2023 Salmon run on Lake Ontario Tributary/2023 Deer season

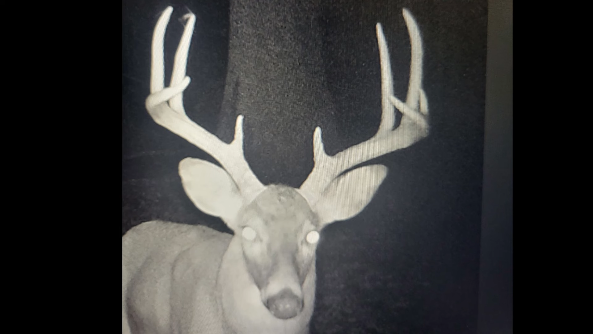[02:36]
my camera and i never saw him again i had i did end up having kind of a heavy eight that
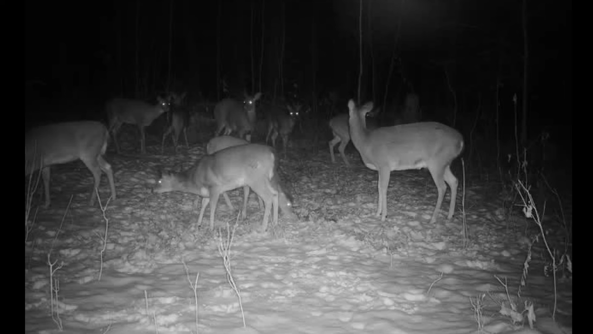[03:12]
to screw up i ended up getting a couple of does and one of them had a had two